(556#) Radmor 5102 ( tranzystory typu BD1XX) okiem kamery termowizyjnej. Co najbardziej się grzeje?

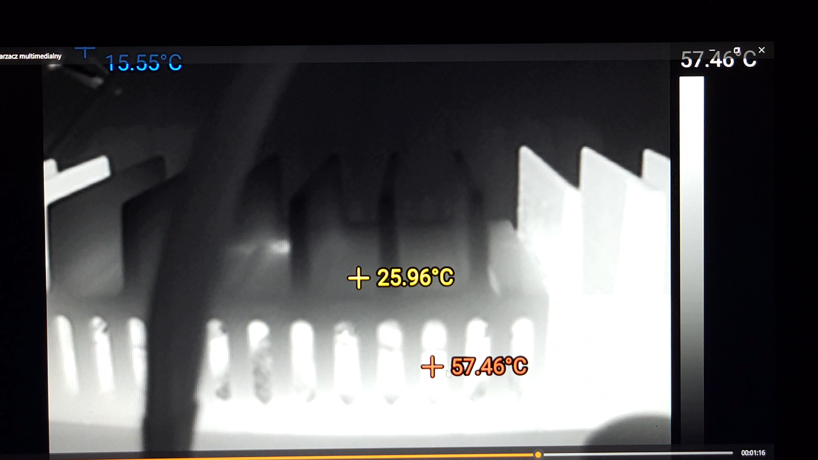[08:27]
On screen: spot 25.96°C, max 57.46°C, min 15.55°C
przydałaby się troszkę większa moc. No i taki szybki najazd na końcówki mocy.
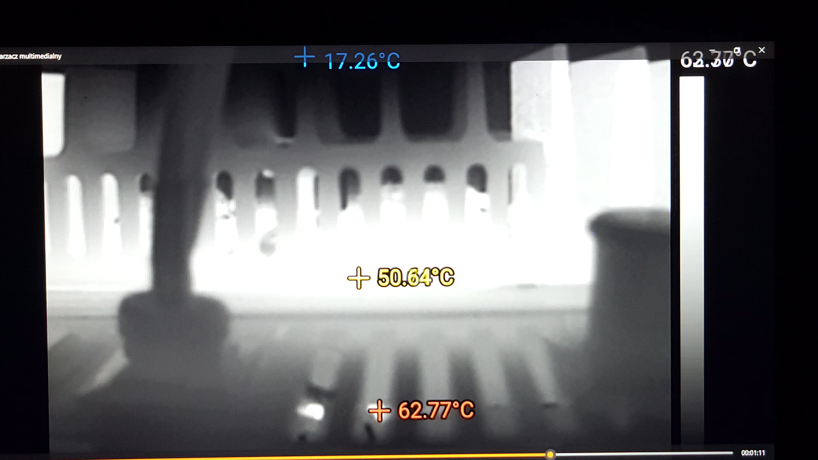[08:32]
On screen: spot 50.64°C, max 62.77°C, min 17.26°C
W tym konkretnym egzemplarzu zastosowane są nie BD,
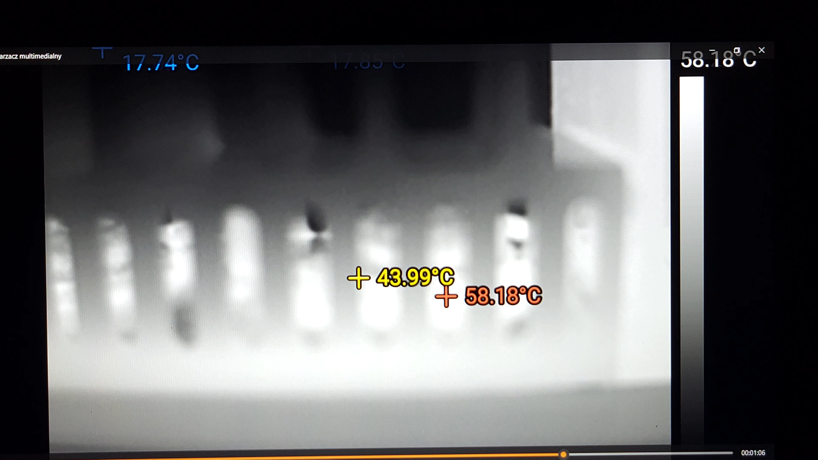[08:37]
On screen: max 58.18°C, scale top 58.18°C
tylko widzicie, zapomniałem, te fajne tranzystory KD chyba 502 albo KD 503.
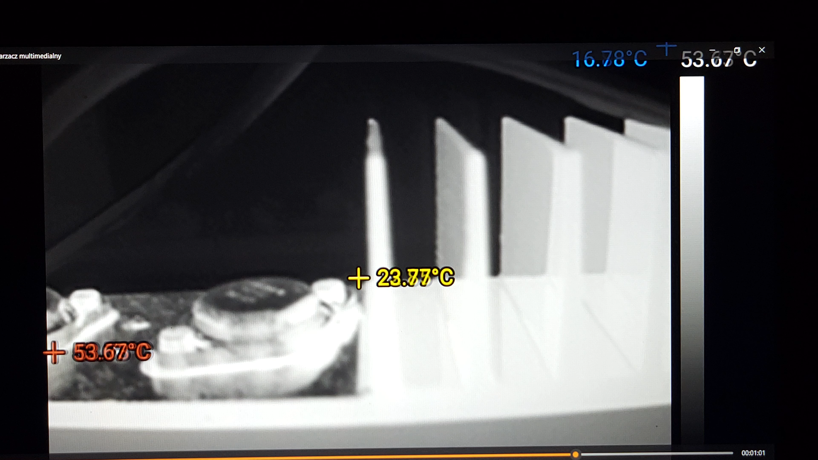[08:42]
On screen: scale bottom 16.78°C
Bardzo na tej termografii ładnie widać, jak oddają tranzystory ciepło, czy na przykład ilość pasty termoprzewodzącej jest wystarczająca. No, widzimy ewidentnie, że radiator jest cieplejszy niż tranzystor.
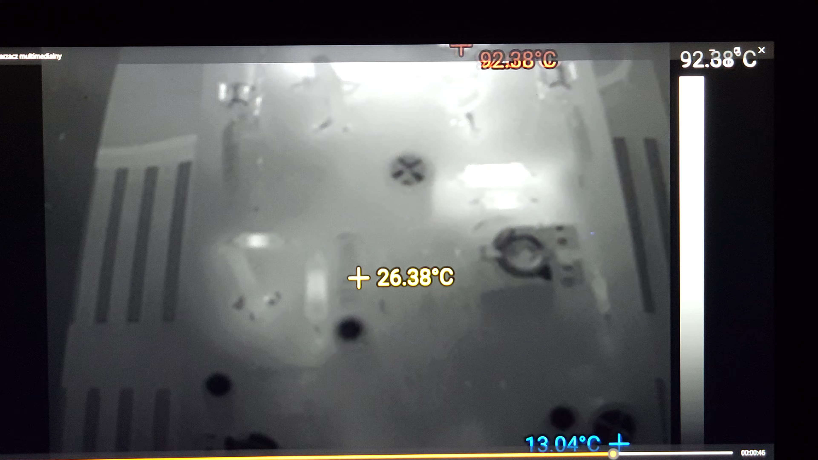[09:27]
On screen: spot 26.38°C, max 92.38°C, min 13.04°C
przynajmniej o te tranzystory nie ma co się bać.
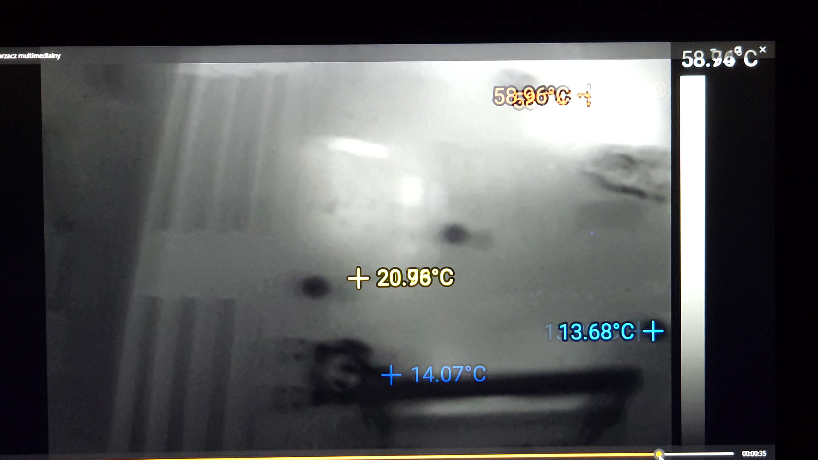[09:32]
No i oczywiście jak już jesteśmy poza zasięgiem tego manualnego fokusa,
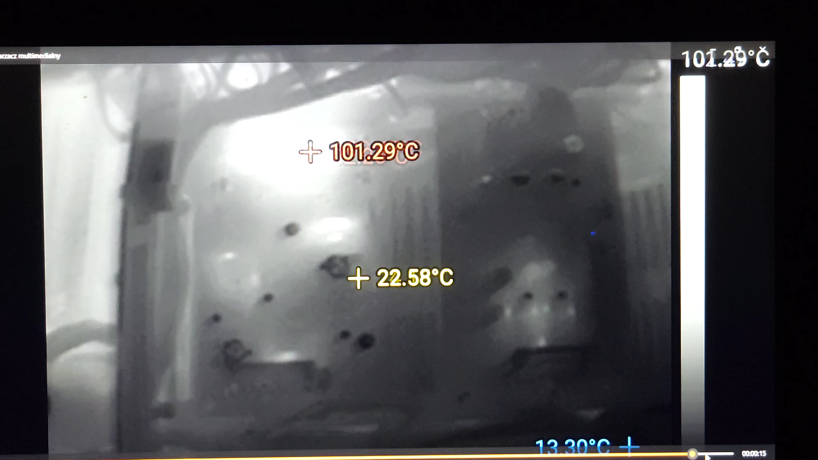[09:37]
On screen: spot 22.58°C
no to obraz staje się dramatyczny.
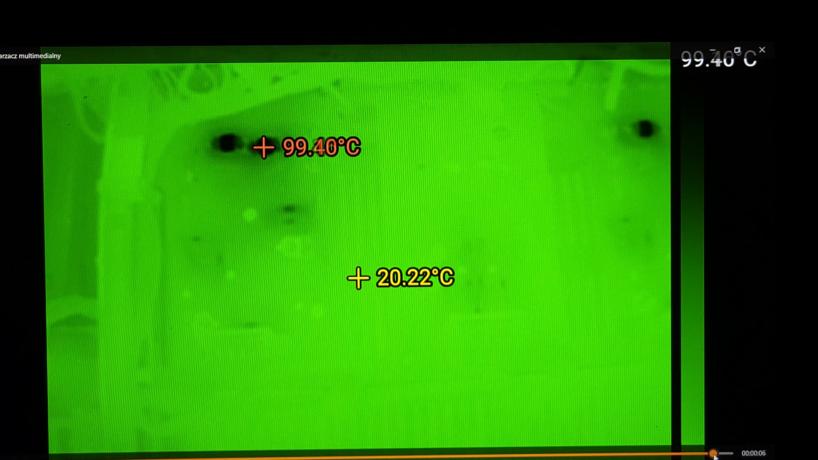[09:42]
No cóż, tak to w życiu bywa, że człowiek nie o wszystkim pomyśli. Pewne materiały kręcę Wam po nocach, pewne kręcę o dziwnych porach, czasami jestem mniej lub bardziej zmęczony i nie zawsze jest tak, jakbym sobie tego życzył i tak,